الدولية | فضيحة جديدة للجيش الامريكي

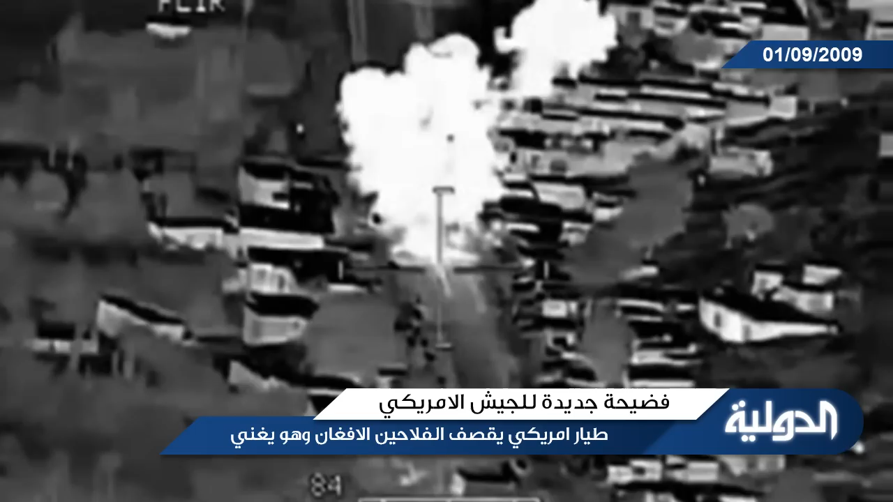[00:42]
Mexican destroyer Todd, Roger. The guys picked up and ran to the west side of the road. We see movement in the spot where you lay. Copy. We're rolling to ground in Balassari.
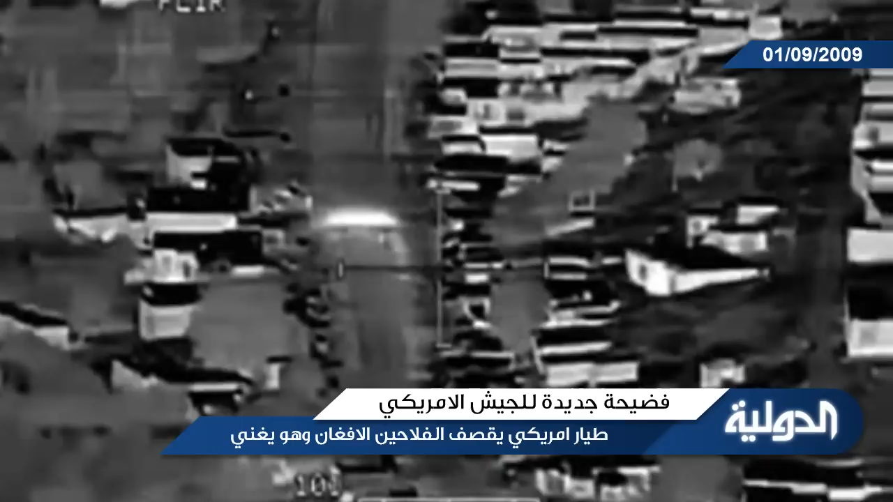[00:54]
Remain slow. Roger. I do have Steven Sight. Yes. Yep. And I have you in sight. I'm at your 6 o'clock east side of the road. No factor. Call your break. I'm at your 9 o'clock east side of the road. The wind will be in sight. If you want to see one or two black people, go out to your 6 o'clock east side of the road. The wind will be in sight of a few. You